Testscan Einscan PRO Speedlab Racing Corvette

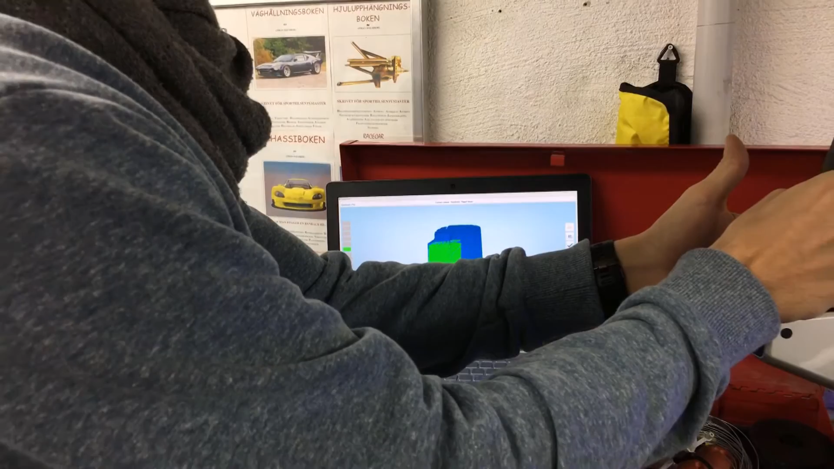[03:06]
Ah, that's the distance measuring. Woo! Ah, okay.
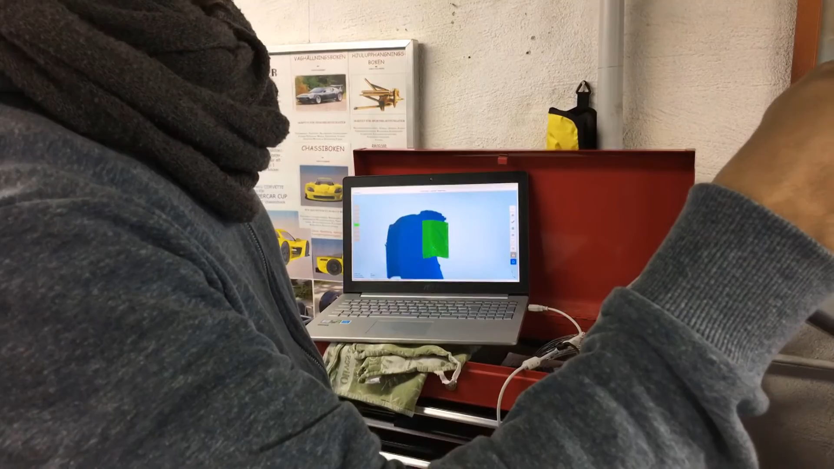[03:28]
You can see how it emerged on the screen.
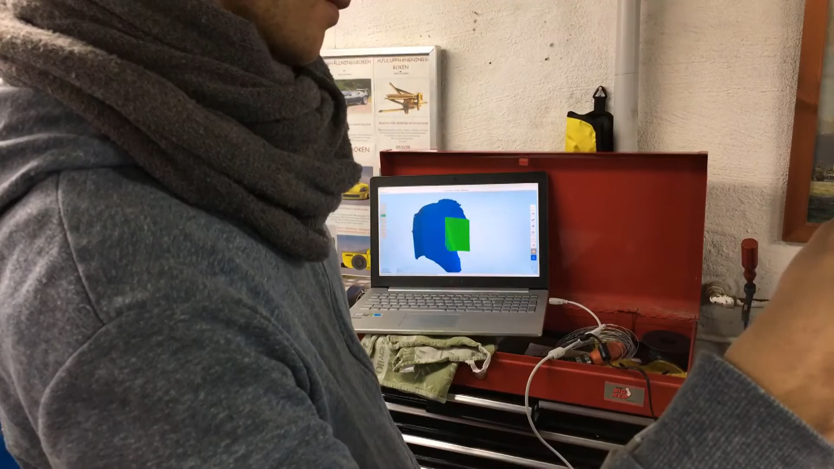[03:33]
The thing here is that we are going to try to scan the whole car. Then we can run it in CFD also. Yeah. Right.
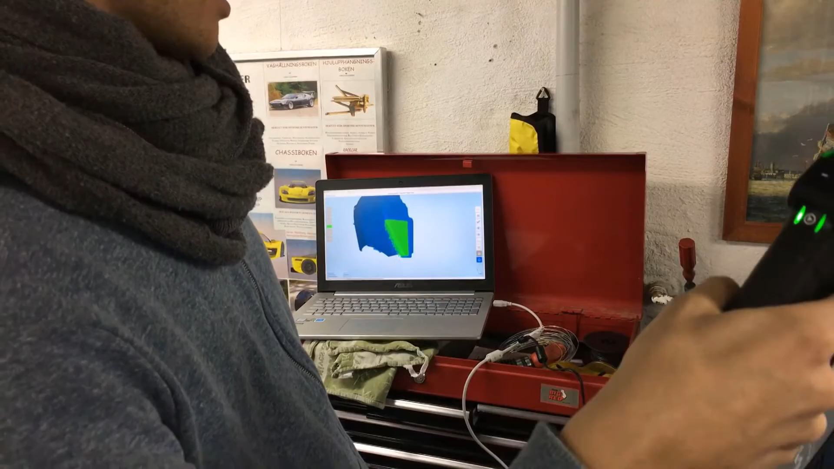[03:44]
So that's... Okay. Let's see. Some glitches.
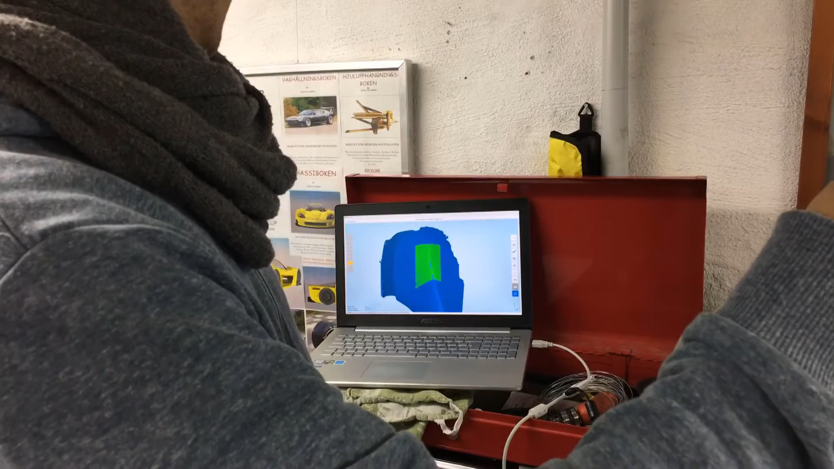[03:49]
So you can do it several times till the glitches are gone. Yeah. You go back and forth.
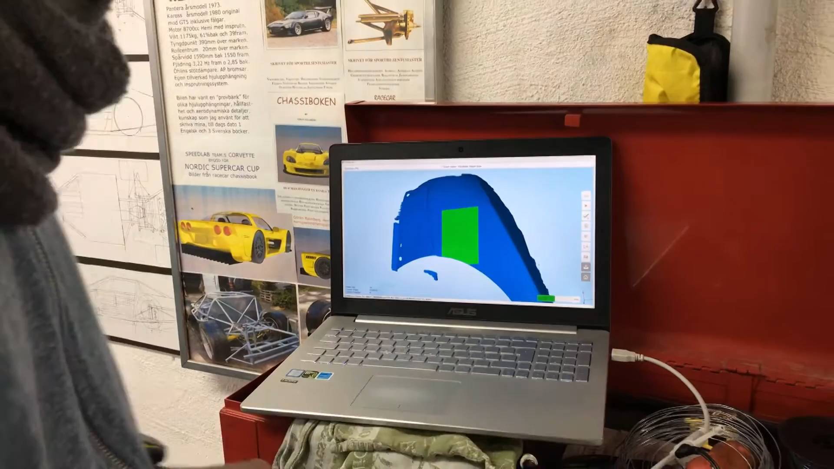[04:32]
Nice. All right. Now we can take a look at the data. So here's the preview of the mesh.